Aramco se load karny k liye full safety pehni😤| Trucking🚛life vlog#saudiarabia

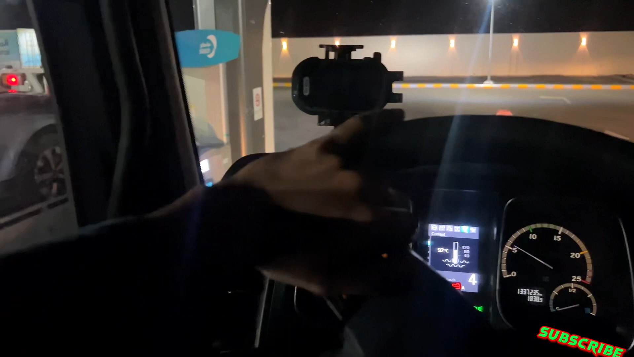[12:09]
दोस्तों अभी मैं इधर मदीना पाक से निकल के एक पेट्रोल पंप आया हूँ डीजल भरवाने के लिए, तो डीजल जो है ना हमारा तकरीबन एंड पे गया हुआ है।
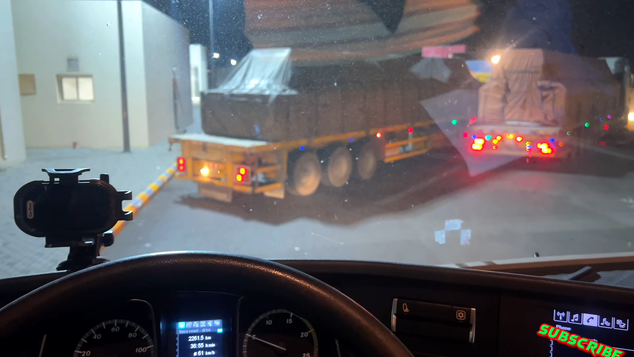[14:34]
अच्छे भाई एंड तक हो आ गई है लेकिन आगे उसका मुंह नहीं निकला अभी तक, बाहर
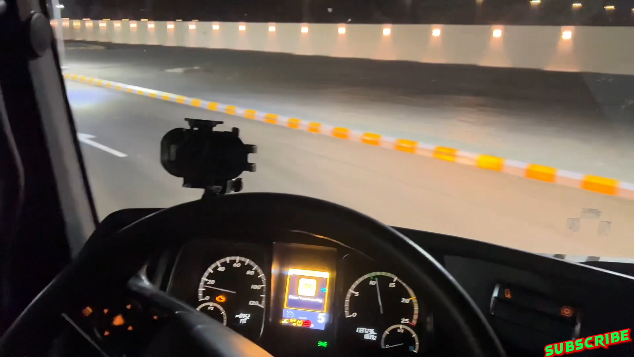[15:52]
ये पेट्रोल पंप से जो है ना डीजल भरवाया, नमाज वगैरह पड़ी है, अभी इधर से निकल रहा हूँ। तकरीबन जो है ना एक दो घंटा चलाऊंगा और गाड़ी 11 बजे तक या 12 बजे तक, उसके बाद सो।
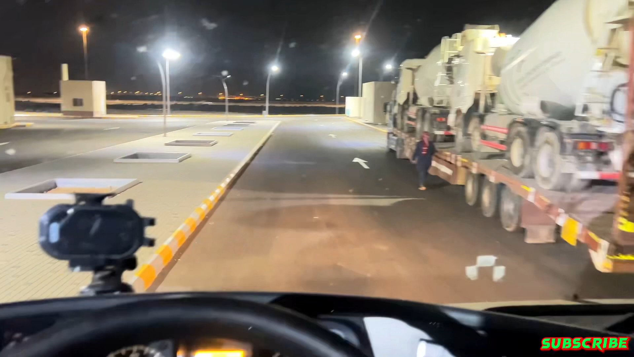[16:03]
जी दोस्तों अभी इधर पार्किंग में आ गया हूँ मैं, मदीना पाक से तकरीबन 50-60 किलोमीटर बाहर निकला हूँ, तो अभी इधर सोते हैं इंशाल्लाह।
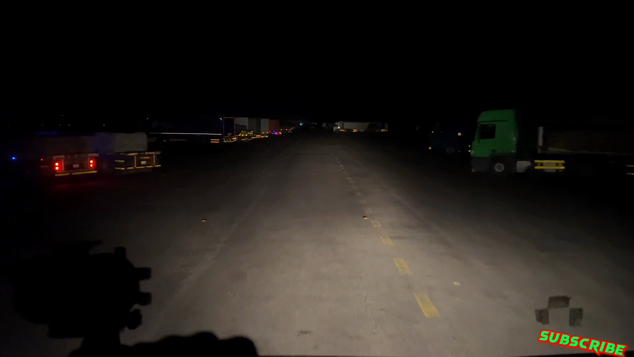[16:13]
11 का टाइम हो गया, सुबह इंशाल्लाह उठ के तो अपना सफ़र स्टार्ट करेंगे। काफ़ी बड़ी पार्किंग है,